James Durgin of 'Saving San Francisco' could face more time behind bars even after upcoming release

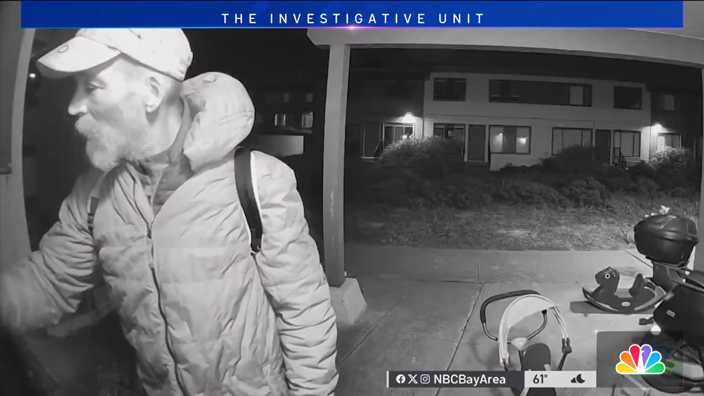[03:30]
It all dates back to last November when Durgan was caught on camera writing a cryptic message on the front door of one of Anne's neighbors. She's my love, he wrote.